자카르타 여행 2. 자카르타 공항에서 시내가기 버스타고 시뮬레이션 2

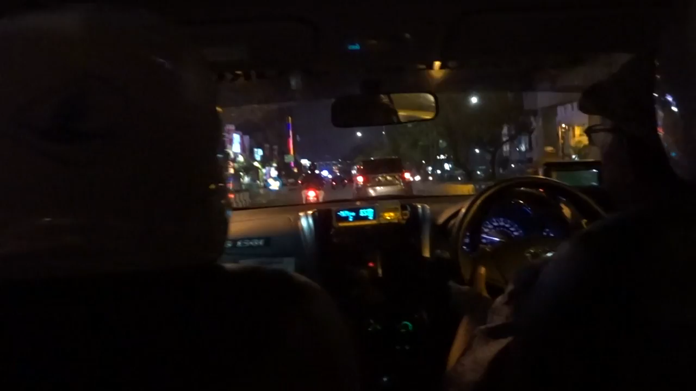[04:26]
뭐 뚝뚝 같은 것도 있고, 뭐 봉고차 아니면 뭐 우리나라 카니발 같은 모양 되게 오래된 차인데 마치 그냥 뭐 미니버스처럼 지금 여기 한 대 있네요. 네, 저런 거. 네, 요거. 네, 저것도 나중에 호텔 가서 한번 물어봐야 될 것 같아요.